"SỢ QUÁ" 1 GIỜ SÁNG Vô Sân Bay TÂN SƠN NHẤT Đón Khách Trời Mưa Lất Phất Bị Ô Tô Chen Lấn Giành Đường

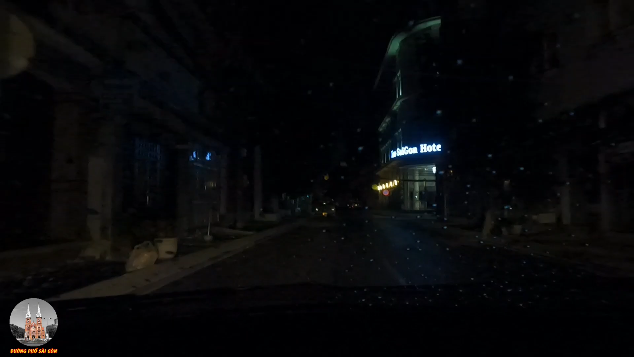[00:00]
Dạ, xin kính chào cô chú anh chị và các bạn quay trở lại với kênh YouTube của Đường Phố Sài Gòn. Dạ, bây giờ là khuya rạng sáng ngày thứ tư, ngày 21 tháng 6 năm 2023. Bây giờ là khoảng gần 1 giờ sáng cô chú anh chị và các bạn. Dạ, em đang có mặt ở khu sân bay.
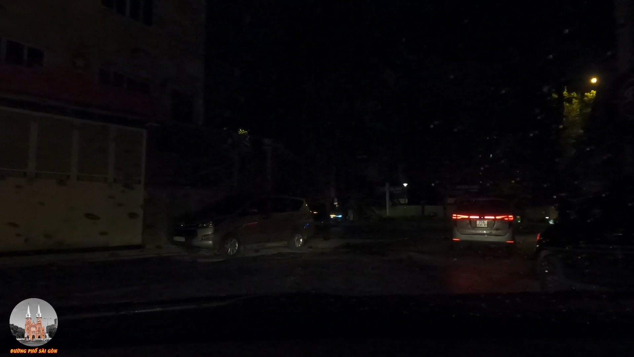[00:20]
Nãy giờ em ở đây là em đợi bà xã đáp chuyến bay từ Đà Nẵng vào sân bay Tân Sơn Nhất. Rồi bây giờ sau khi mà lấy hành lý ra
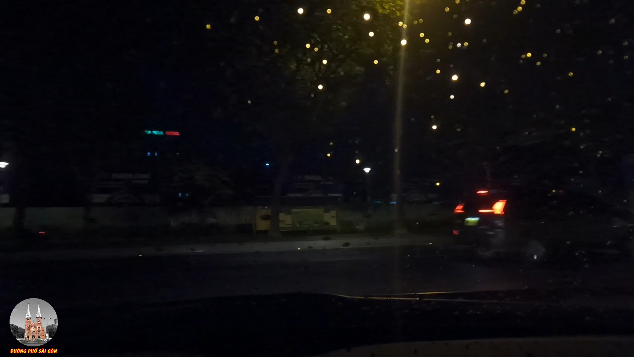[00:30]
ngoài cái làng B để đợi cô chú chị và các bạn thì em sẽ chạy xe vô, tại vì vô sớm là không có cho đợi lâu, dừng lại chỉ được dưới 3 phút thôi nên rất là vội vã. Mà em thì không muốn gửi xe ở trong, tại vì gửi xe rồi đi ra đi vô nó phức tạp lắm,
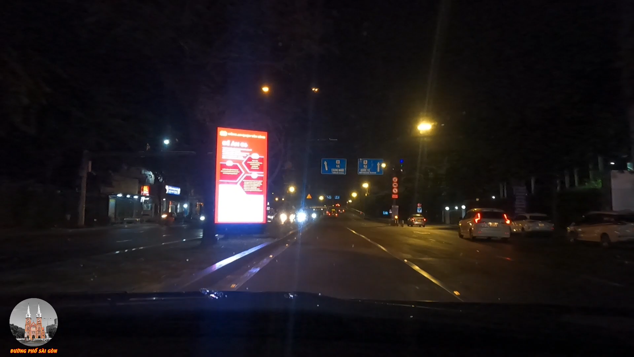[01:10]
Khổ mất công vô trong an ninh sân bay, người ta muốn di chuyển mấy cái xe đi rất là nhanh nên đậu lại không có đậu lâu được, không có chỗ đậu xe, nói chung là không có chỗ đậu xe.
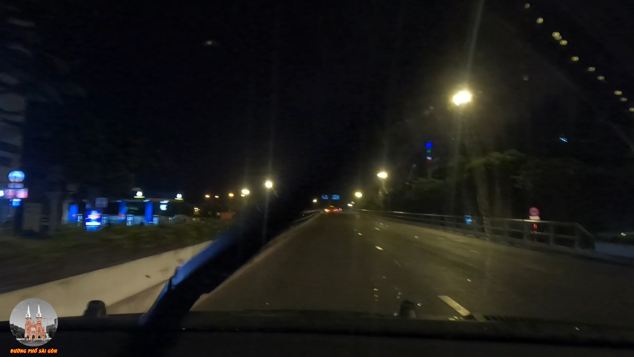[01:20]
Dạ đây là cái cầu quen thuộc khi mà cô chú chị và các bạn đi vô sân bay ha. Chúng ta tiếp tục đi làng bên trái để vô ga quốc nội, còn bên phải là ga quốc tế. Dạ bây giờ em xin chia sẻ một số hình ảnh buổi tối 1 giờ sáng em đi đón bà xã ở sân bay Tân Sơn Nhất. Dạ đầu video clip xin kính chúc cô chú chị và các bạn thật là nhiều niềm vui, may mắn và hạnh phúc trong cuộc sống, cảm thấy thư giãn khi xem video clip của kênh YouTube Đường Phố Sài Gòn.
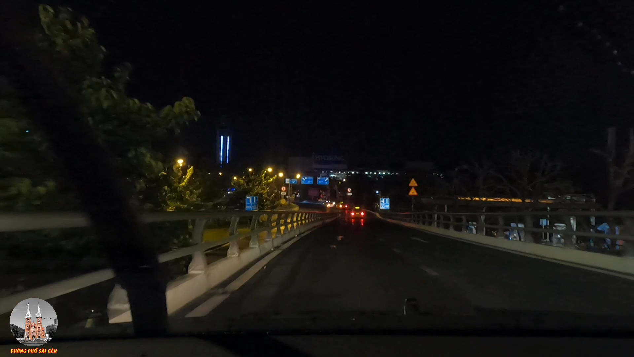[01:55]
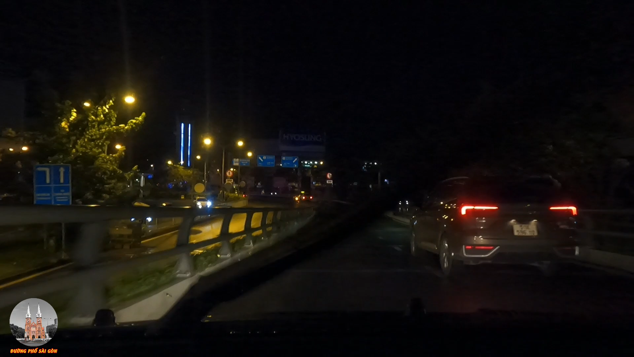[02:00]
Dạ sau đây em mời cô chú chị và các bạn xem hành trình đón vợ với em nha. Chúng ta chờ đợi xem mình đi đón một hành khách ở ga quốc nội vào 1 giờ sáng thì tốn mất bao nhiêu thời gian. Tính từ lúc chúng ta chạy từ cổng sân bay đi qua cầu vượt để đi vô khu vực này. Dạ ở đây có hai cái lối, một lối bên phải là ga đi, còn một lối bên trái là ga đến. Hôm trước có một cái video clip em đã quay rồi,
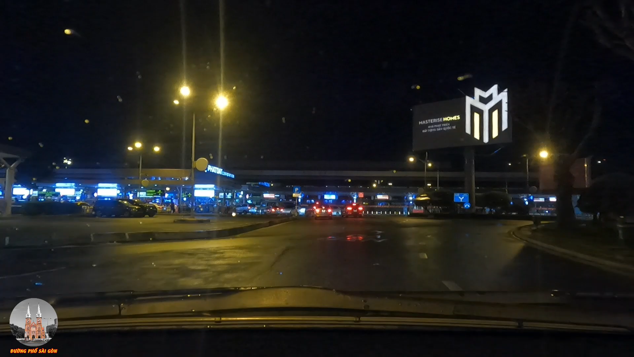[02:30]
chúng ta đưa người nhà đi Phú Quốc thì chúng ta đi cái ga đi, mình quẹo phải.
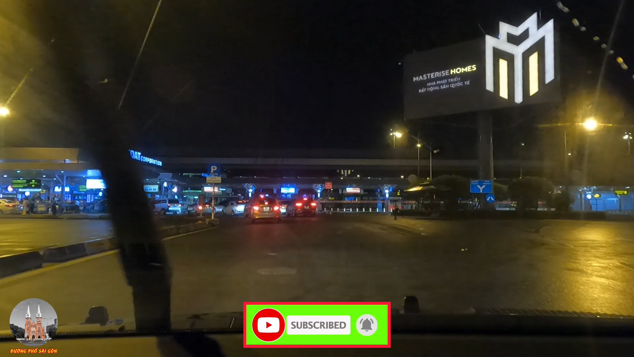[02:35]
Còn bây giờ mình vô ga đến của chính chị và các bạn.
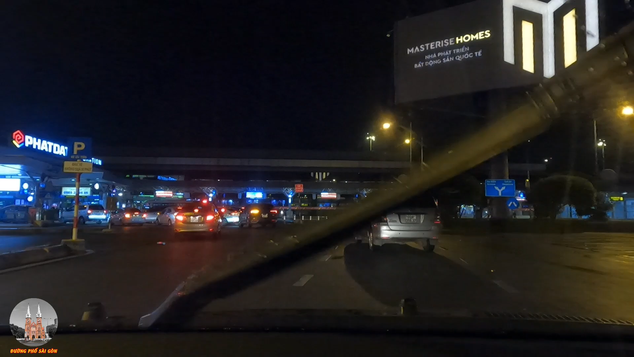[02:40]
Dạ tình hình 1 giờ sáng nhưng mà sân bay Tân Sơn Nhất rất là đông, có khoảng 2 chuyến bay vừa hạ cánh,
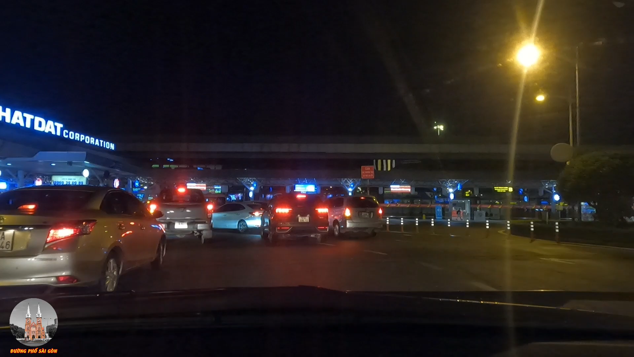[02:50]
2 chuyến bay trong nước vừa hạ cánh, nên người dân người ta đi ra cái làng B với làng C để chờ xe của người nhà lên đón.
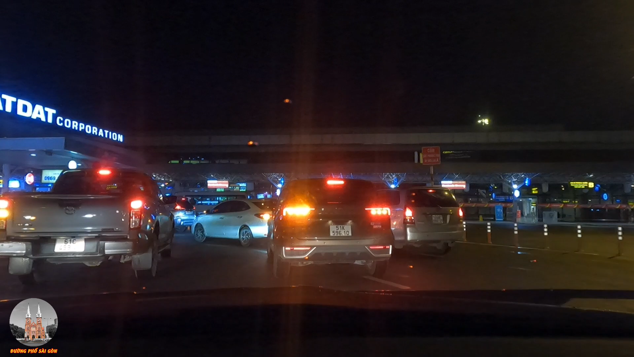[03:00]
Hình như là nếu mà muốn bắt taxi hoặc là bắt xe công nghệ là phải đi vào khu vực bên trong nhà xe hoặc là có cái bãi xe để chúng ta book xe công nghệ. Còn cái làng B với cái làng C này theo em quan sát thì chỉ có xe biển trắng thôi cô chú chị và các bạn. Xe biển trắng là xe gia đình, xe cá nhân, xe gia đình. Em chưa thấy xe nào biển vàng ha.
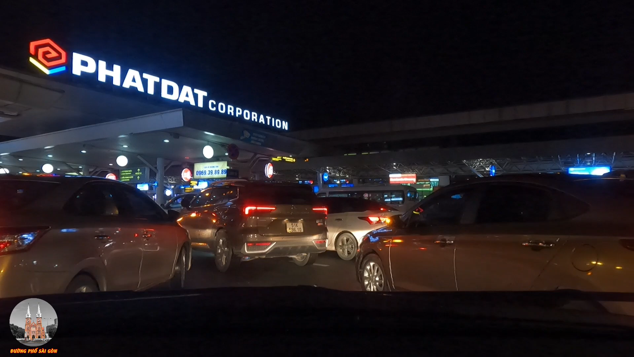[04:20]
Mưa không có lớn nhưng mà cũng có vài hột mưa nên chúng ta phải mở cái gạt nước. Dạ xe đông lắm, một chuyến bay xuống thì cái hành khách người ta ùa ra rất là nhiều nên cái lượng xe ập vào để đón khách rất là đông. Qua cái cao điểm này thì chắc là sẽ hết đông.
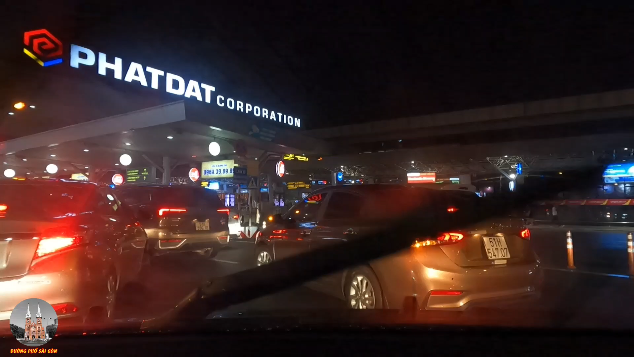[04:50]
lâu lắm rồi, cái tiền quảng cáo sân bay chắc cũng cao lắm cô chú chị và các bạn. chúng ta dễ dàng nhìn thấy nhiều biển số xe ở tỉnh lên để đón người thân người quen.
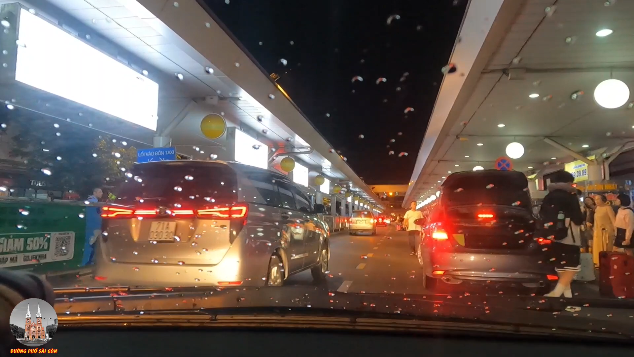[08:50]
Cái chỗ mà chạm thu phí á, thu phí ra vào sân bay á, em nghĩ là chắc nó cũng kẹt. Dạ rồi, bây giờ chúng ta sẽ bắt đầu đánh xi nhan trái, chúng ta ra từ từ cô chú chị.
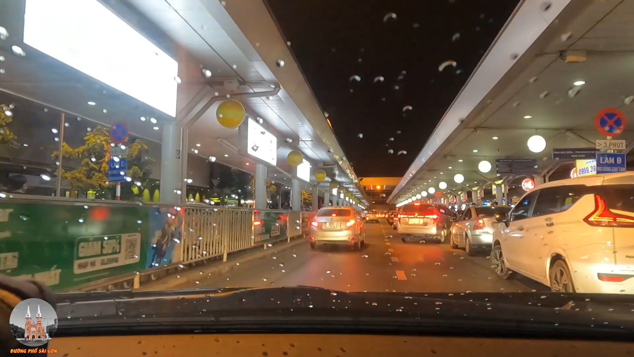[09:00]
Chúng ta ra từ từ rồi chúng ta ra ngoài cổng ha. Rồi bây giờ đi ra cổng nè, đi ra cổng chúng ta sẽ trả phí. Trả phí là 10.000. Chạm thu phí có 10.000 thôi. Một lần ra vô sân bay là ô tô sẽ đóng 10.000 đó chứ chị.
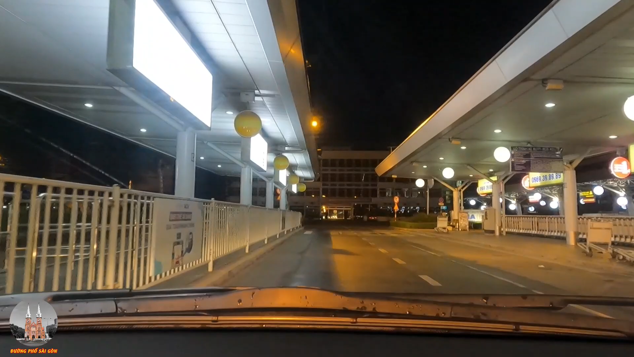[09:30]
Em nghĩ là qua cái giờ cao điểm này thì sân bay cũng vắng khách. Có nghĩa là nó chỉ cao điểm lúc những cái chuyến bay nó hạ cánh thì
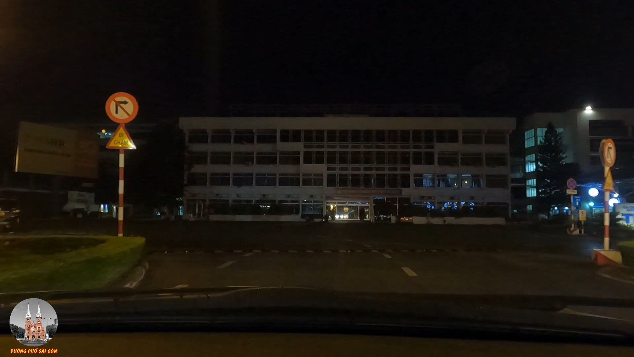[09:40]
cái số lượng hành khách người ta ra rất là đông, thì nó cao điểm thôi, khi mà người ta về hết thì nó sẽ vắng vẻ trở lại. Theo thông tin em được biết thì
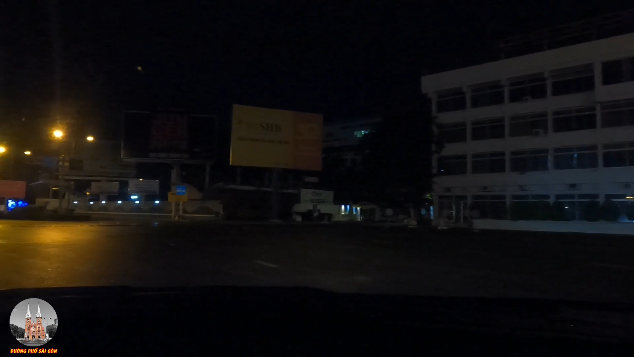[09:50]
trước chuyến bay này một tiếng thì cũng có một cái chuyến bay vừa hạ cánh, có thể là hai chuyến nó hạ gần sát với nhau. Rồi bây giờ chúng ta sẽ đi vào cái làn đóng phí của chính chị để chúng ta trả tiền để chúng ta ra khỏi sân bay. Xe rất là đông. Bây giờ là 1 giờ sáng á cô chú chị, mà xe rất là đông ha.